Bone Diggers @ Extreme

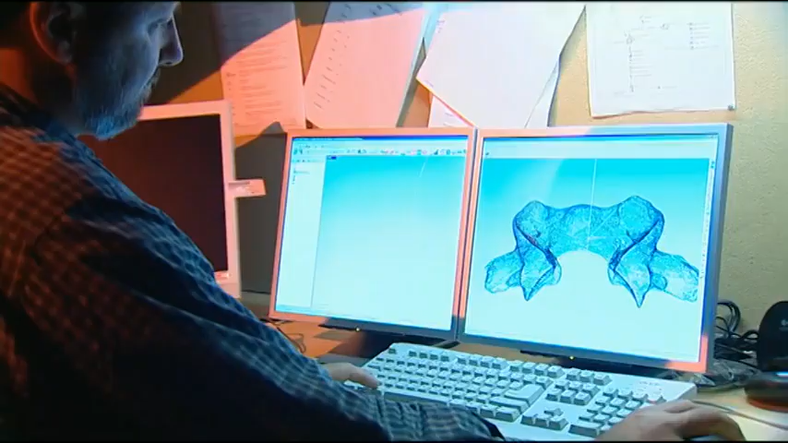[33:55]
Each bone is carefully scanned so that three-dimensional models can now be studied on a computer screen.